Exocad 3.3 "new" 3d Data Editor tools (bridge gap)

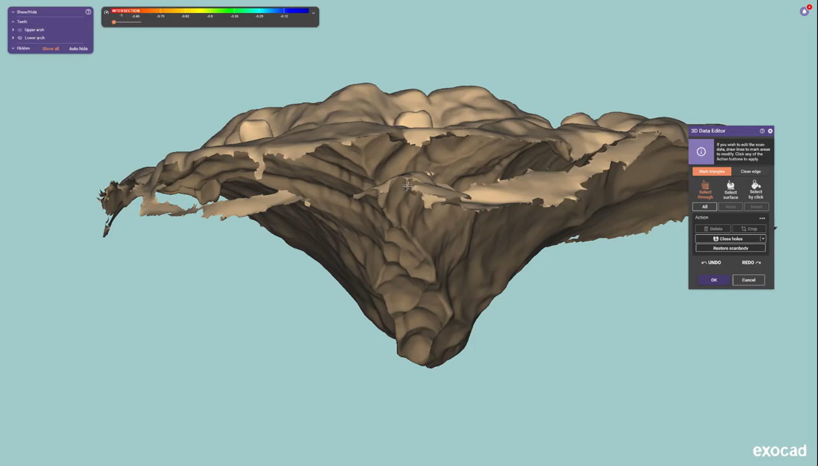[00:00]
Hello everyone Joshua Jackson here with Evolve Dentistry. Today I'm going to be reviewing some new features inside of the 3D data editor tool inside of 3.3 Chemins.
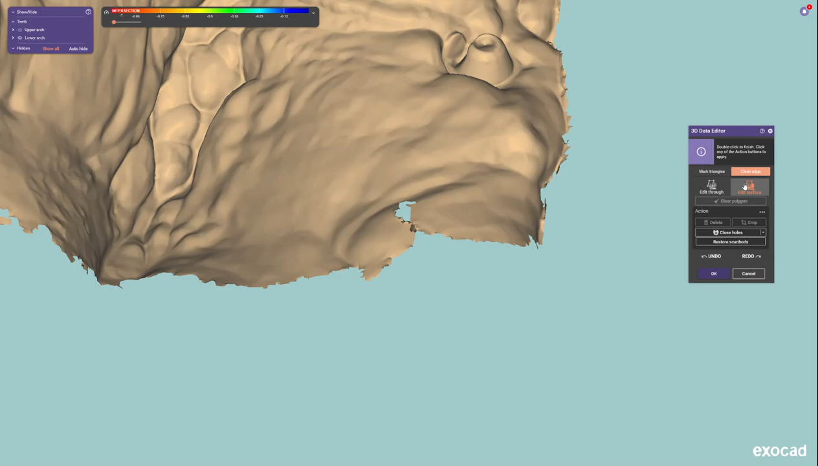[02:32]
to clean edge basically attempt to try this again and then go bridge gap yeah there you go so see and then now we can go